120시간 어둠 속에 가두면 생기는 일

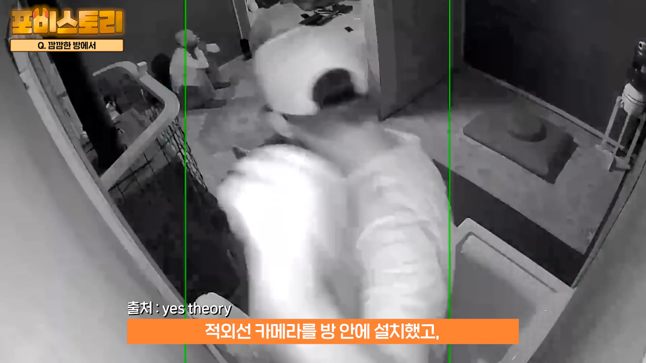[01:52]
방 안에 설치했고 아마르는 밖에서 이 체험에 도전하는 소감을 말한 뒤 방 안에 들어가 모든 불을 끄고 체험을 시작했습니다 방
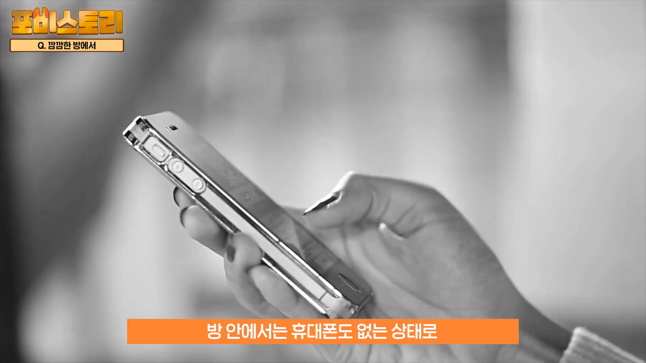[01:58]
안에서는 휴대폰도 없는 상태로 여기저기를 돌아다니는 아마르의 모습을 볼 수 있었죠
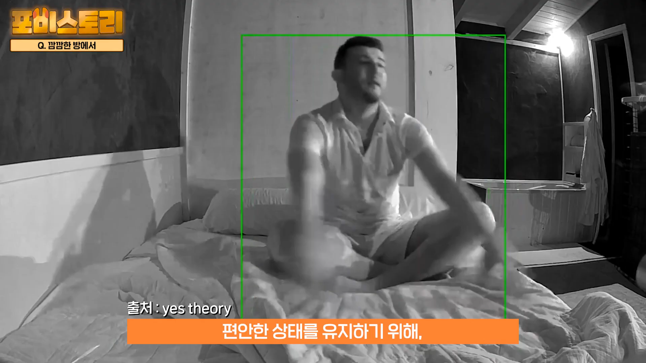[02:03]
편안한 상태를 유지하기 위해 아마르는 우선 침대에 누워 휴식을 시작했습니다
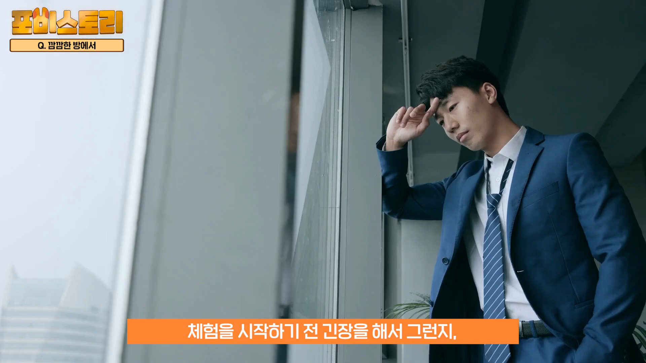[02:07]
체험을 시작하기 전 긴장을 해서 그런지 무려 16시간을 자면서 보냈다고 하네요 잠에서 깬 아마르는
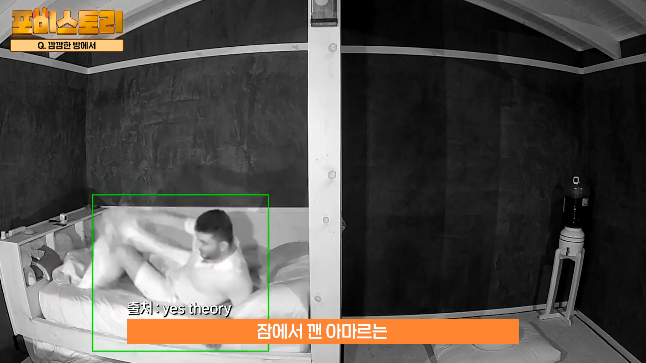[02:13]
자는 사이에 들어온 음식을 먹기 위해 어두운 방에서 통로를 찾아 움직였습니다 통로로 들어온 음식을 꺼내놓고
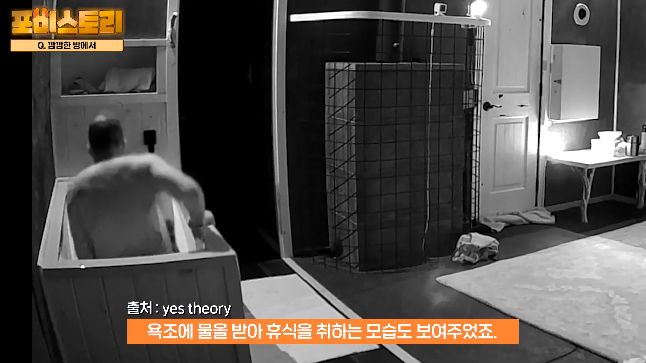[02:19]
욕조에 물을 받아 휴식을 취하는 모습도 보여주었죠 그 후에 벽에 기대어 샌드위치를
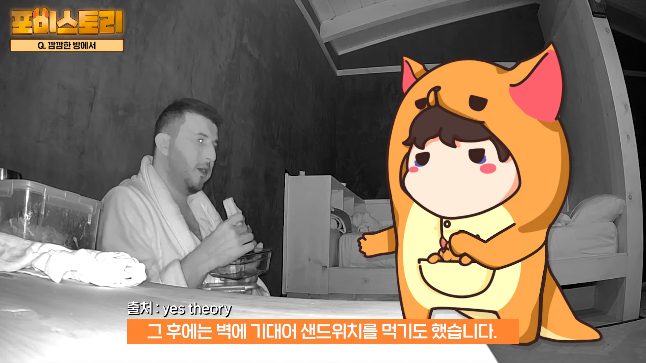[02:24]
먹기도 했습니다 하루를 보내면서 다양한 모습을 보여준 아마르는 과연 5일간의 체험을 무사히 끝낼 수 있을까요? 아마르는 방 안에서 가만히 있지 않고 운동을 하는 모습도 보여주었습니다 그리고 이 체험을 극복하기 위해서 노래를 부르는 모습도
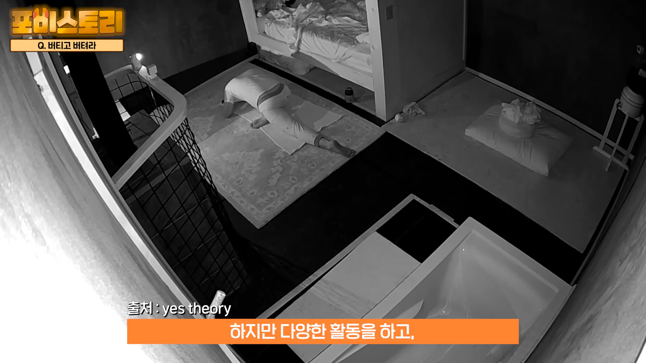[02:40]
보여주었죠 하지만 다양한 활동을 하고 노래를 부르고 방이 이곳저곳을 살펴보아도 암흑 체험을 극복하기 힘들었는지
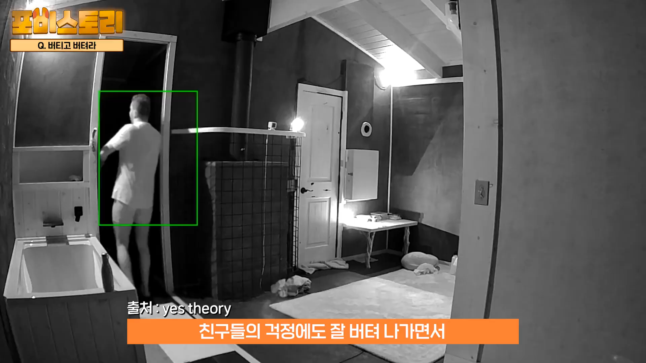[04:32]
친구들이 걱정해도 잘 버텨나가면서 여러가지 모습을 보여주는 아마르 하지만 체험 중간에 매우
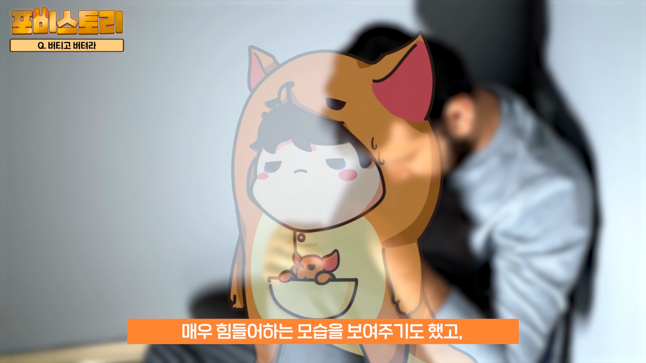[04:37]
힘들어하는 모습을 보여주기도 했고 거기다 나가고 싶다라는 말을 할 정도로 포기하려고 하는 모습도 보여주었는데요
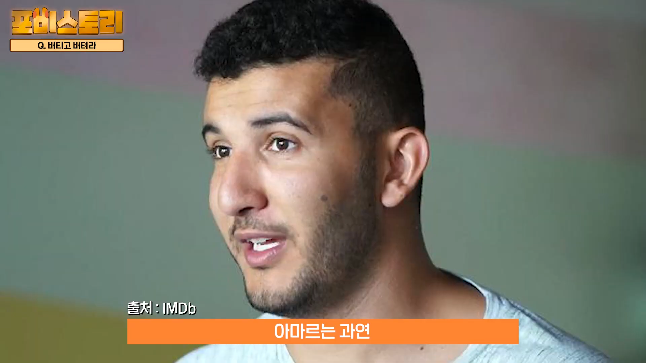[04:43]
아마르는 과연 5일간의 암흑 체험을 잘 마칠 수 있을까요?
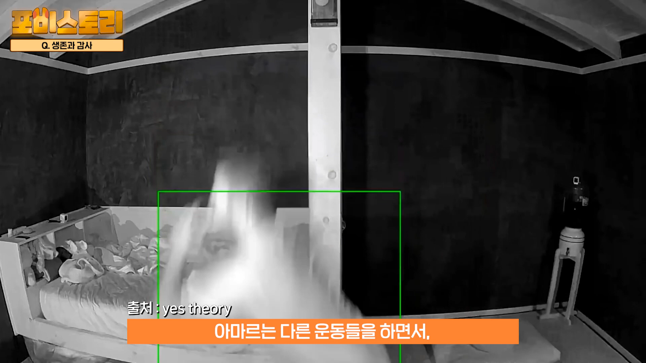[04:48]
아마르는 다른 운동들을 하면서 암흑 속에서도 삶을 유지하려고 노력했습니다 통로를 통해서
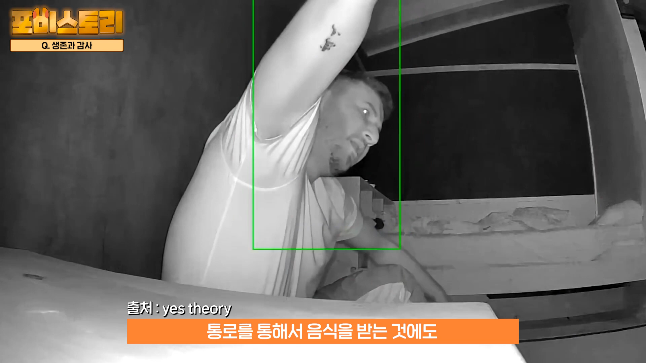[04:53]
음식을 받는 것에도 적응하는 모습을 보여주면서 어느정도 이 집에서 익숙하게 생활하는 모습을 보여주었죠 거기다 기도를 하고 많은 것들에 감사하면서